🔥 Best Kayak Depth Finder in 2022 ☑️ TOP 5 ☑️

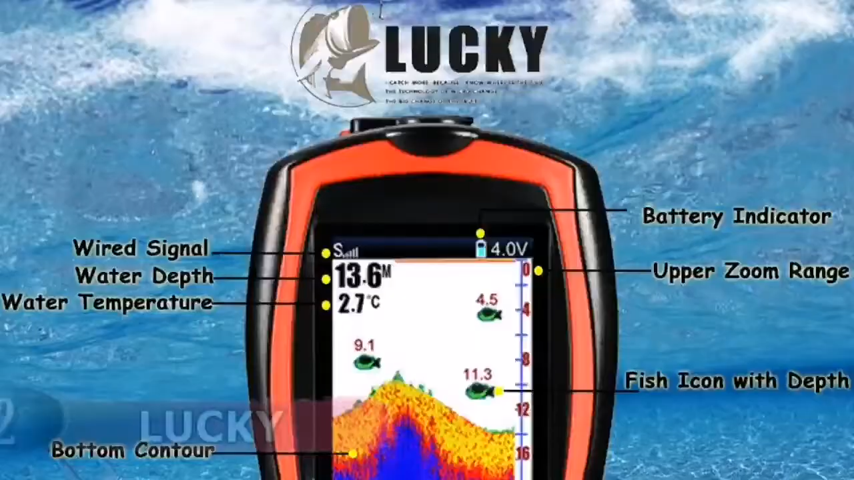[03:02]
On screen: depth 13.6 m, water 2.7°C
It comes with a USB cable to charge.
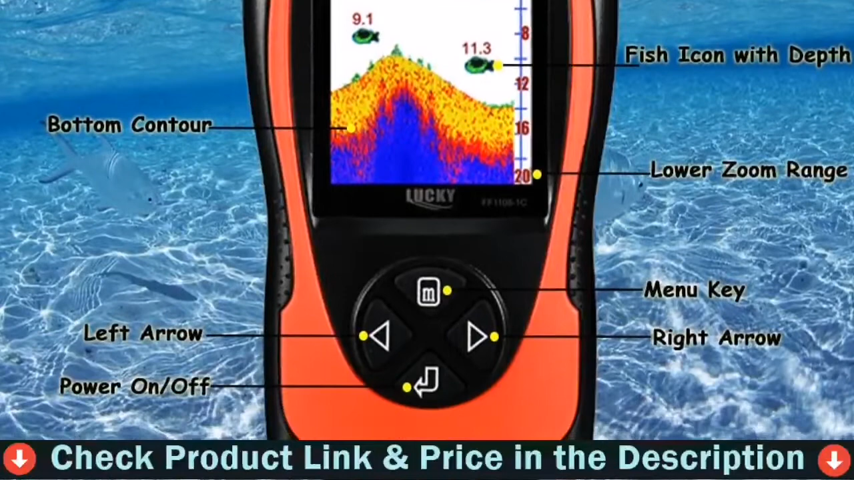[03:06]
The depth finder for fish will work continuously for about 5 hours on a full charge. The display's brightness is adjustable.
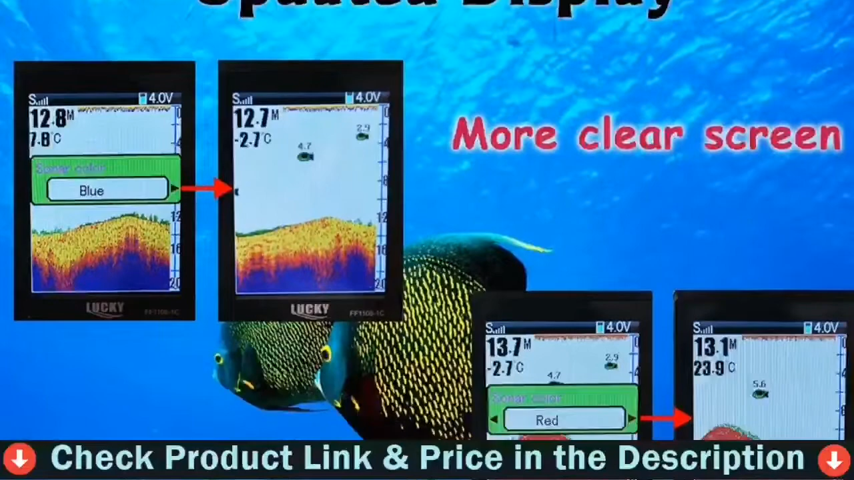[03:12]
The data can be read at night or in sunshine effortlessly.
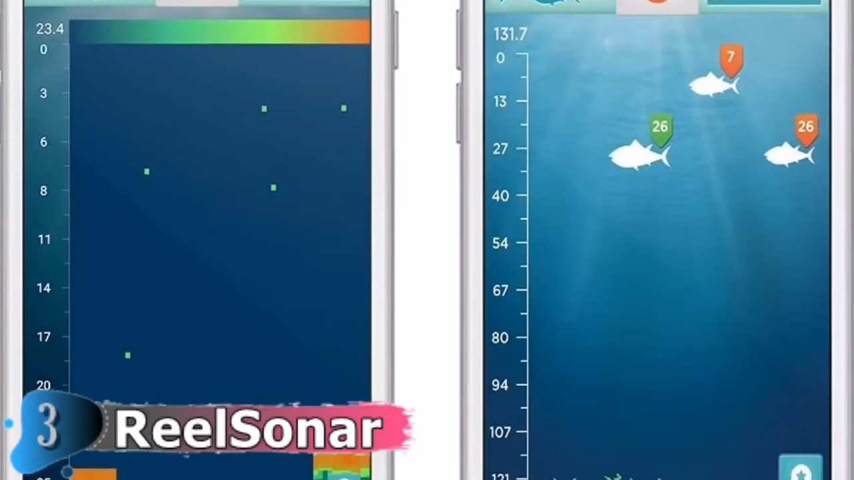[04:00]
Both iBobber Classic and Pulse, the free iBobber app syncs the devices through Bluetooth Smart to iBobber,
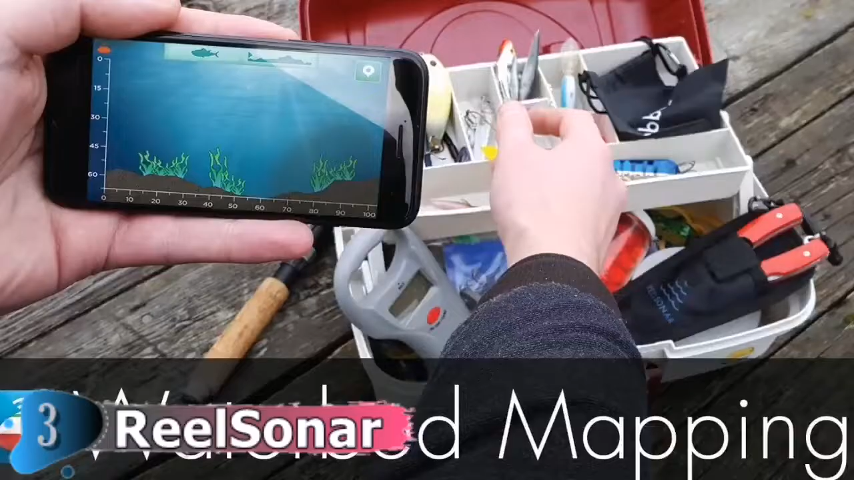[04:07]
which allows you to track waterbeds, highlight locations,
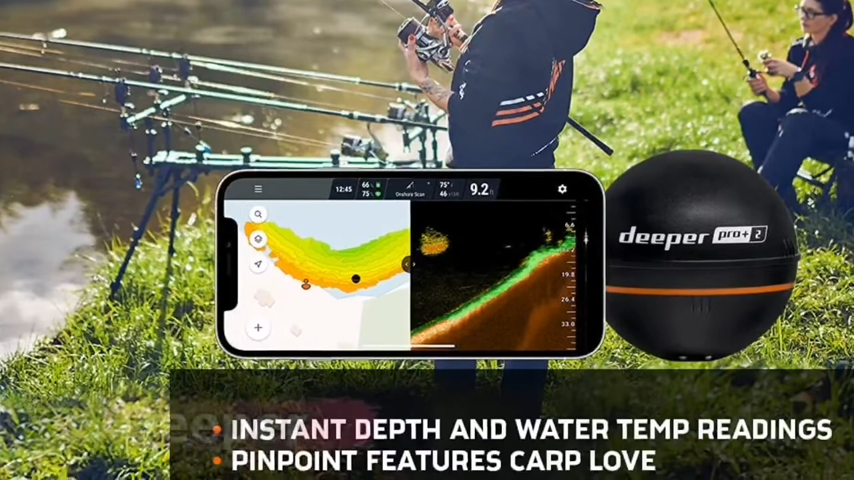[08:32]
Its deeper chirp technology emits signals at various frequencies to produce an image that is more precise.
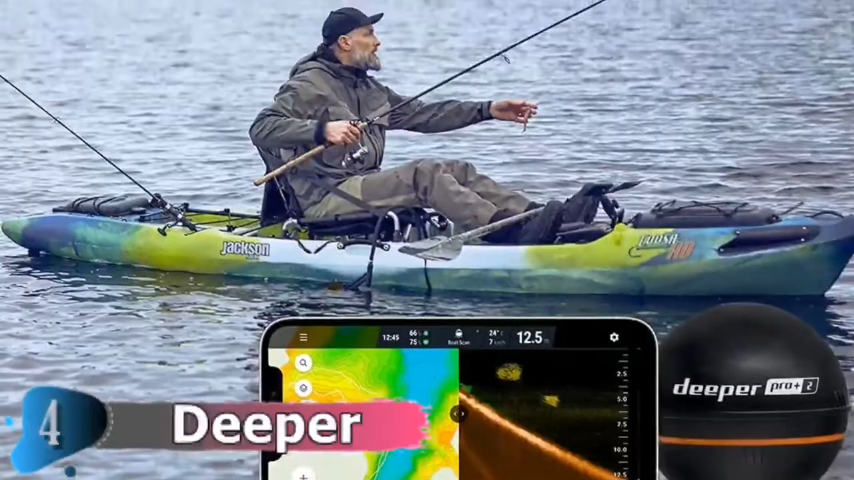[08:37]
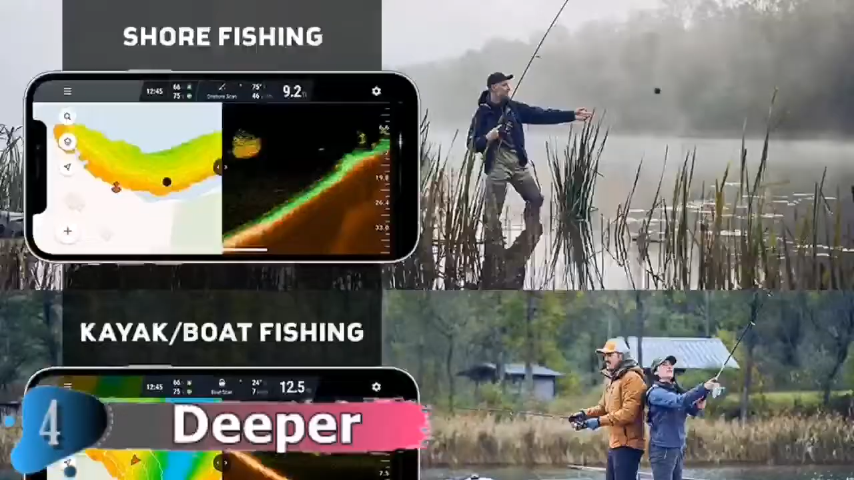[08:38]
It comes with three beam angles, which allow to provide a broad view of an area, or focusing on a particular target.
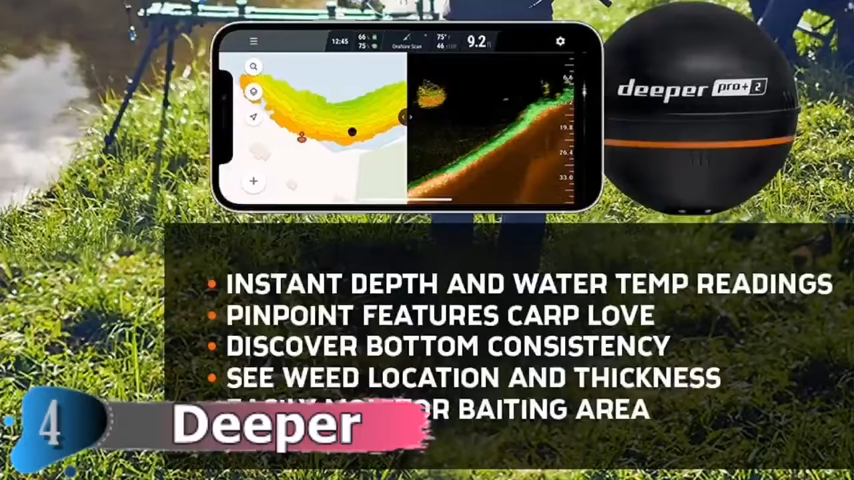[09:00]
which operates like a traditional bottom machine, but without batteries or cables. You can cover large areas and find fishing spots more quickly using the beam with a wide angle.
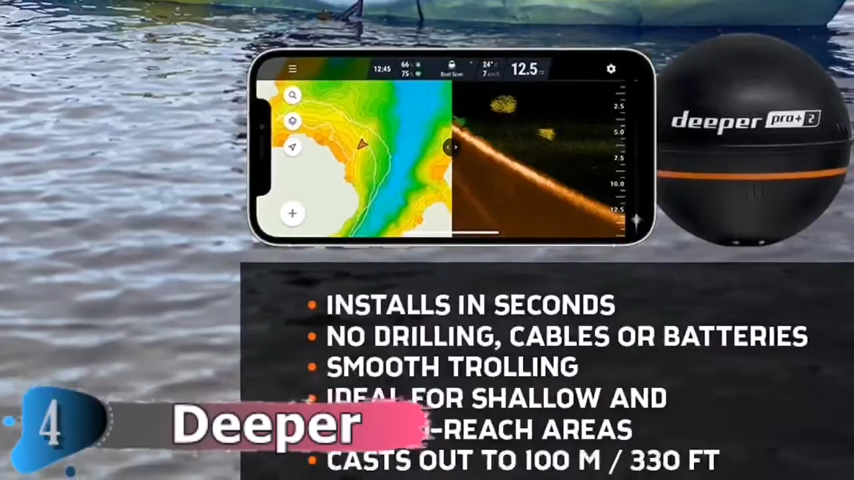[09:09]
Utilize your mid beam focus on the hotspot that you've discovered.
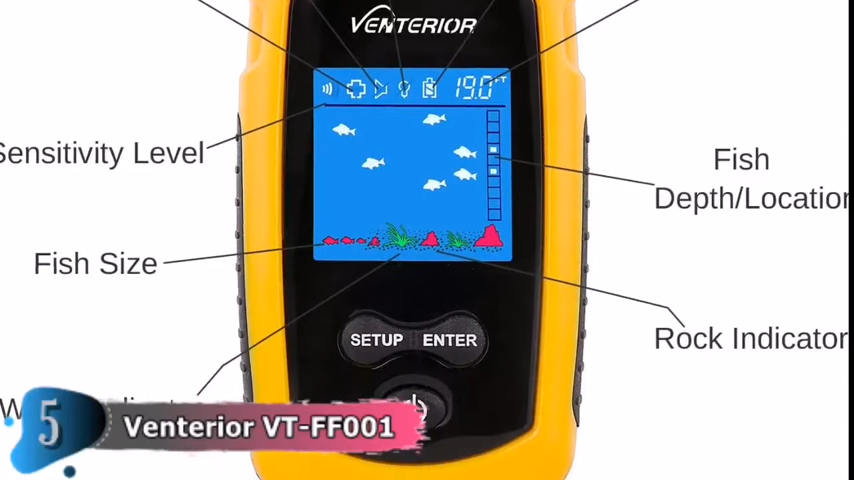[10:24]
Toss the transducer into water and turn on the display unit. It will show you the water depth and approximate fish depth at fish schools passing by. It has 5 user selectable sensitivity, battery safe mode,